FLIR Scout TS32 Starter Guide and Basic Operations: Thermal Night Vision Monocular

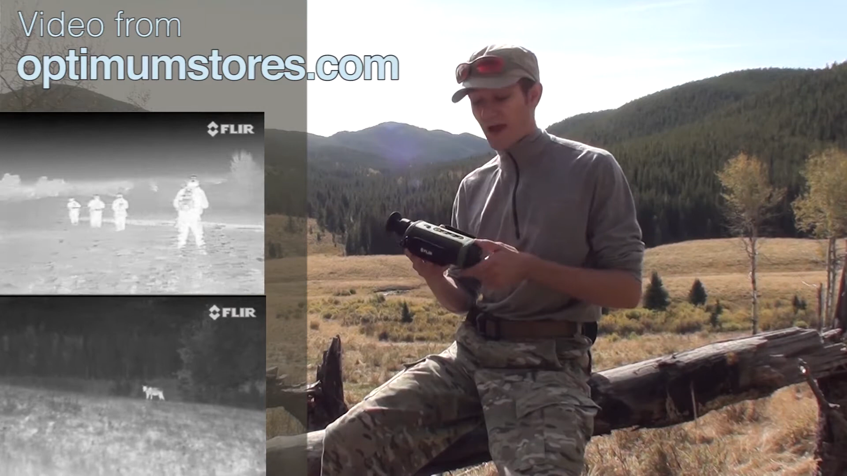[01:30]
It's got a range out past 500 yards to detect a man-sized target and this is sort of a starter guide to just get us up and running with this thing because it's different. It's a technology that not many people have used before. So